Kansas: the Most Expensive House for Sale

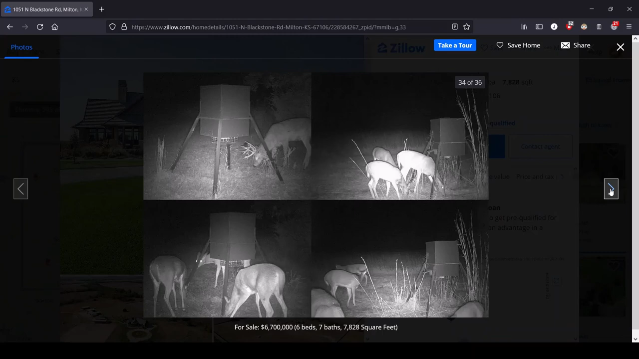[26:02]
Oh, well, we've got trail cam footage, of course. So you could see all of these creatures that you yourself can kill and mount on the walls. That's what it's all about. Um, here we can, oh, there are actually two ponds.